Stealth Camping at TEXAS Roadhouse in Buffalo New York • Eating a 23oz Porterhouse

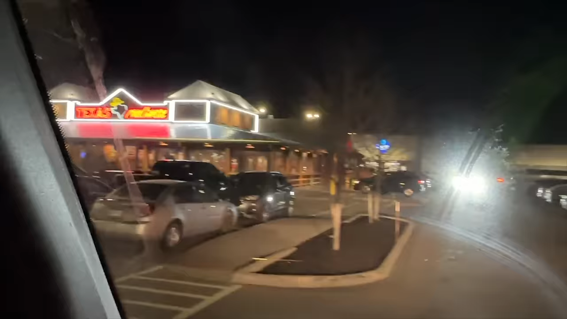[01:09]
But first, we need to get ourselves some Texas food in Buffalo at Texas Roadhouse. Let me know in the comments below if you've eaten at Texas Roadhouse.